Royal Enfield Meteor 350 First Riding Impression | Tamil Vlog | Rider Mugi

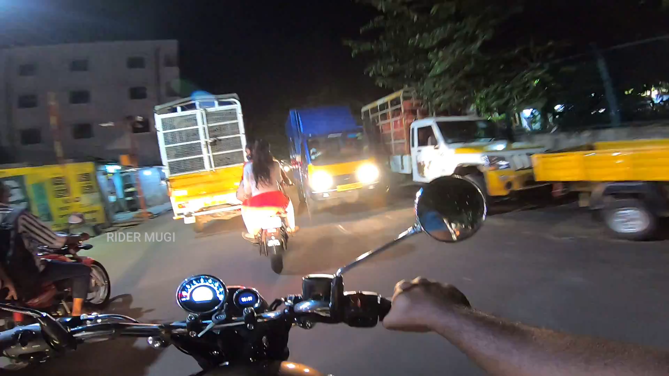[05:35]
ஆனால் இன்றைக்கி நம்ம ரைடிங் ரிவ்யூ ஃபுல்லாக வந்துட்டு இந்த மாதிரி டிராஃபிக்கில் வந்து பண்ணுறது தான் கடுப்பான ஒரு விஷயம்.